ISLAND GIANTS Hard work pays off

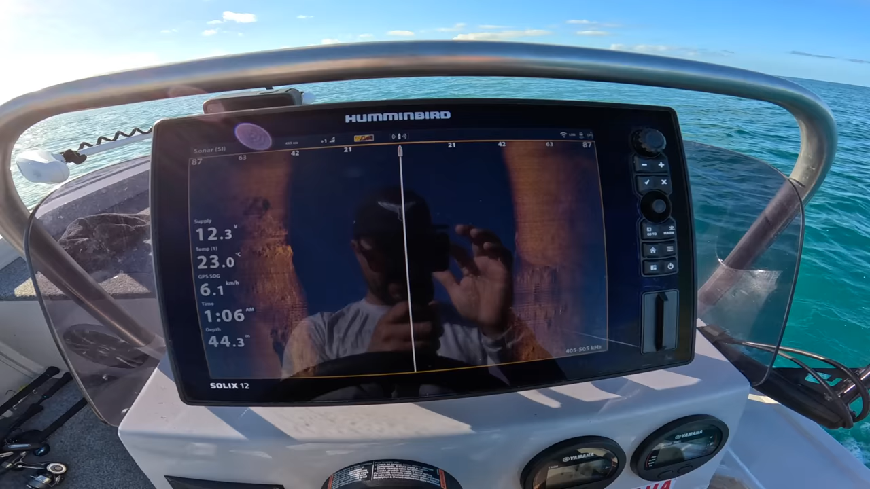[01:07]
On screen: speed 6.1 km/h
So if you have a look here, this is a Hummingbird Solix 12.
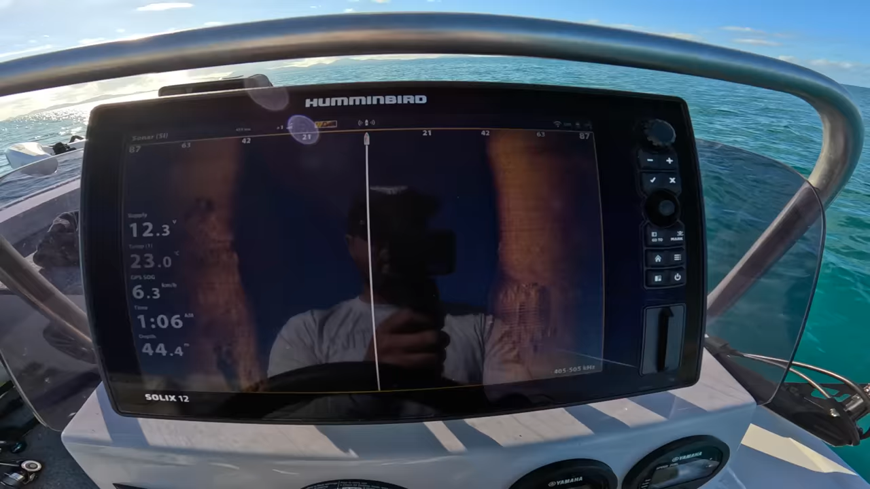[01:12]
And I'm actually, I'm gonna shoot it out even more.
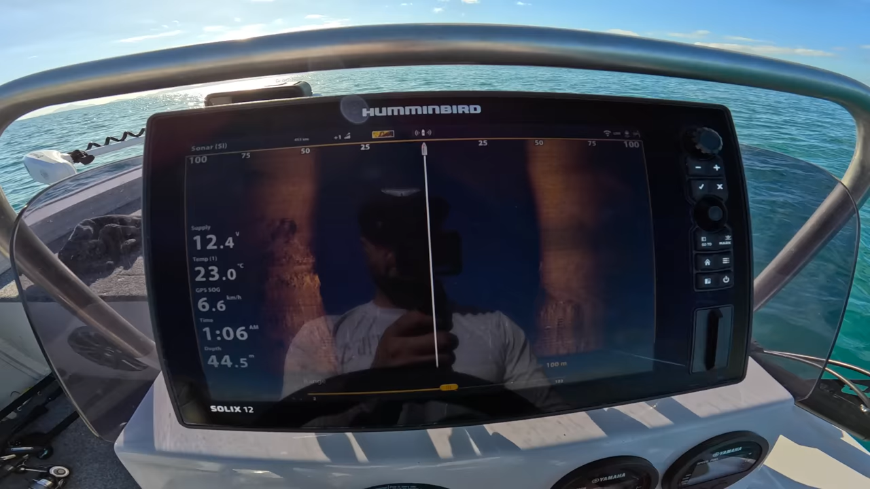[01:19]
On screen: water 23.0°C, speed 6.6 km/h
So I'm side scanning,
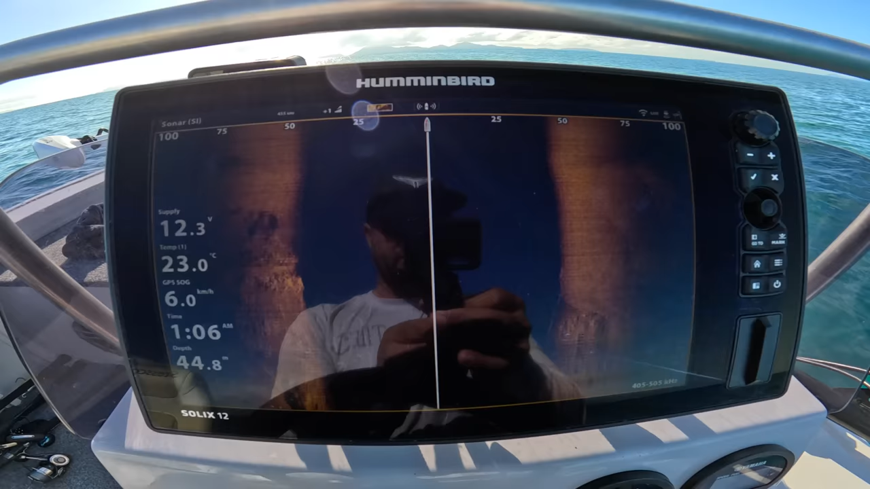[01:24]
On screen: speed 6.0 km/h
like your normal side scan, but I'm side scanning 100 meters.
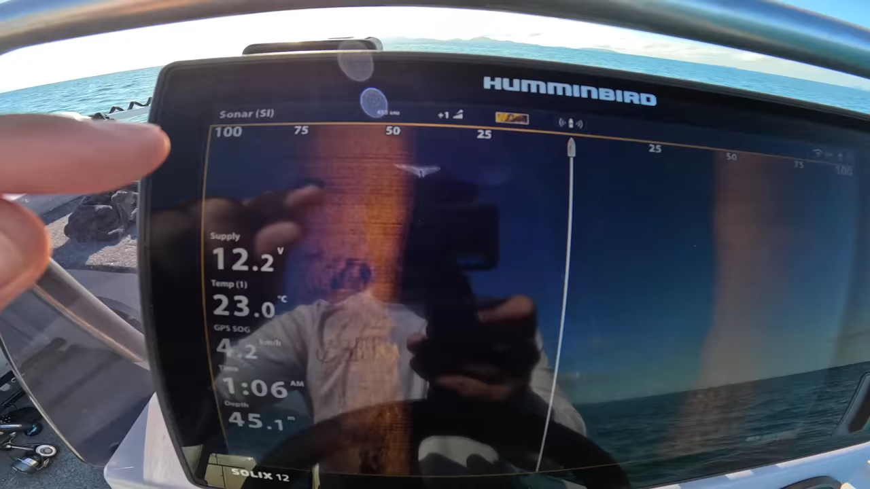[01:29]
On screen: water 23.0°C, speed 4.2 km/h
So if you look here, I'm 100 meters each side of my boat. I'm in 45 meters of water and I'm running at 455.
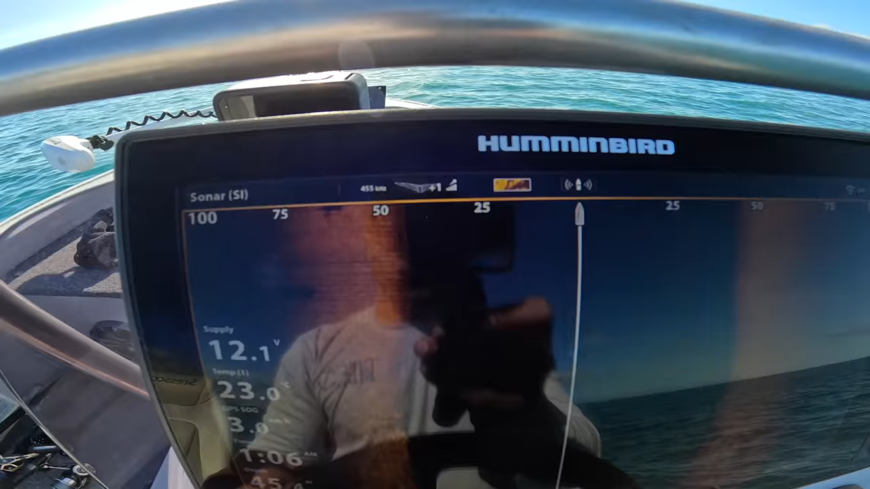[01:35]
Now, that blows my mind.
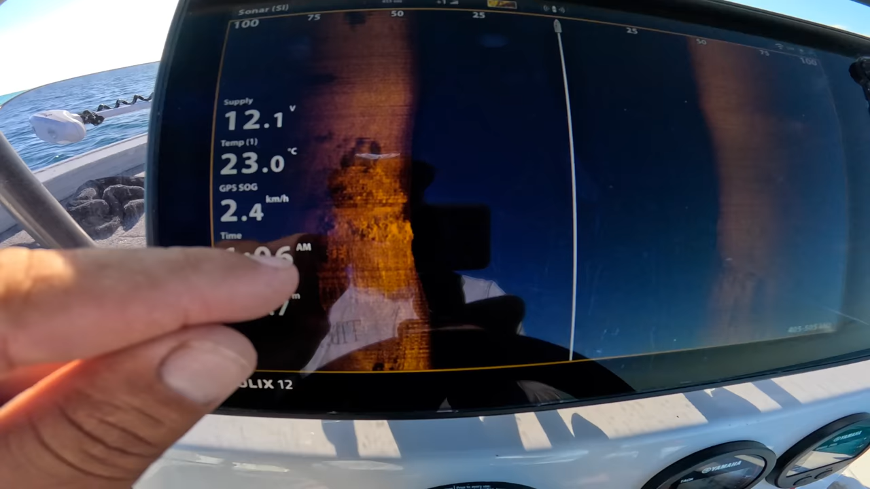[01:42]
On screen: speed 2.4 km/h
So you have a look here, I've got rocks that I've driven over. Like I'm just scanning in the absolute middle of nowhere.
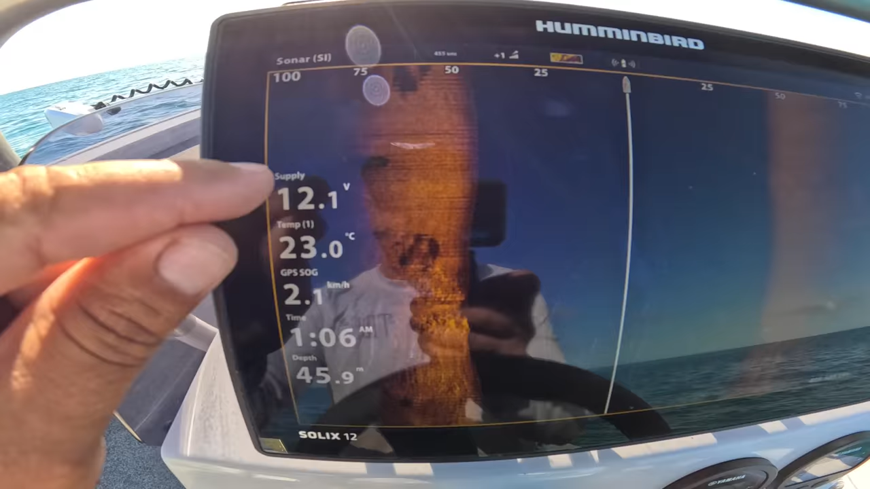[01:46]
On screen: water 23.0°C, speed 2.1 km/h
And if you look carefully here, I've just driven over a couple of fish. They'll come up a bit darker.
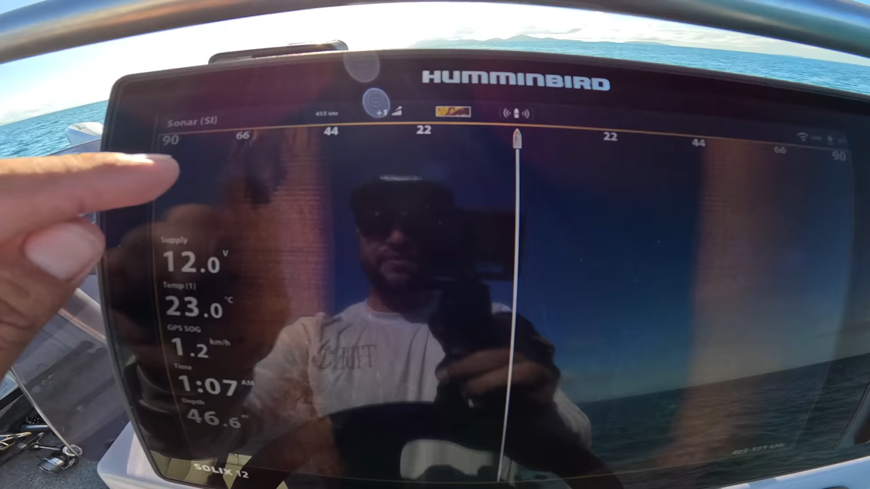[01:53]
On screen: water 23.0°C, speed 1.2 km/h
So 60 meters on my left-hand side, I've got a really nice rock bar.
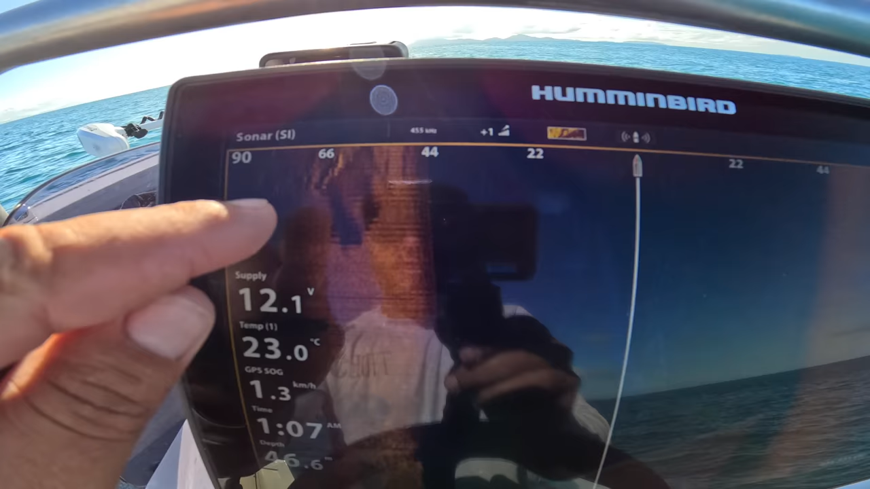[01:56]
On screen: water 23.0°C, speed 1.3 km/h
That actually looks like fish as well, sitting there. So it's not gonna come up as a big image.
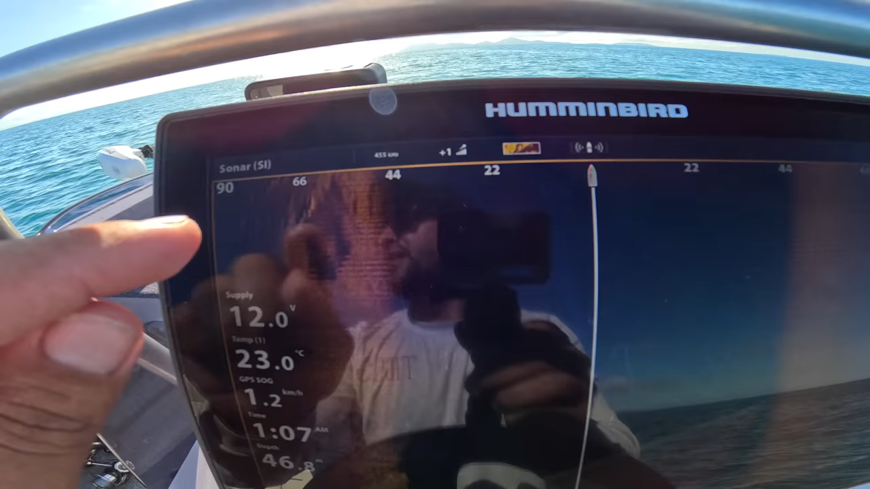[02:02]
On screen: speed 1.2 km/h
It's literally gonna come up as the tiniest little grain of rice.
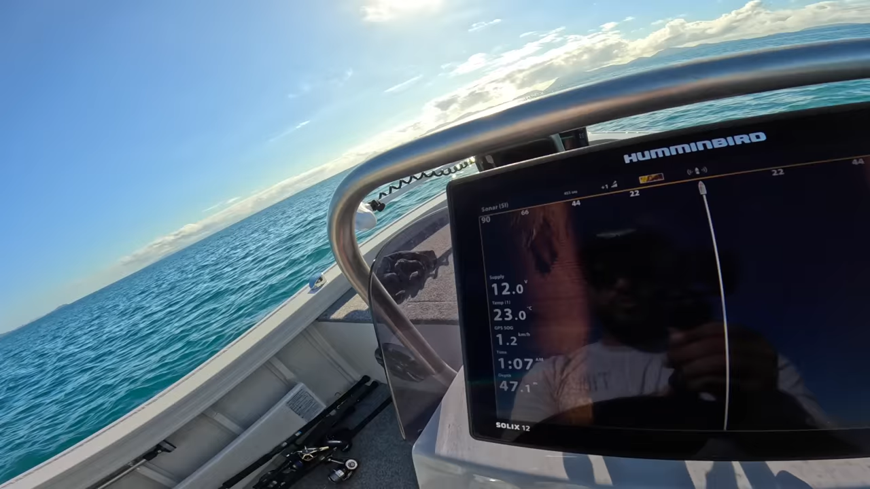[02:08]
Like it'd just be a slight contrast difference. So this morning I'm spending the time. This is it, I'm by myself.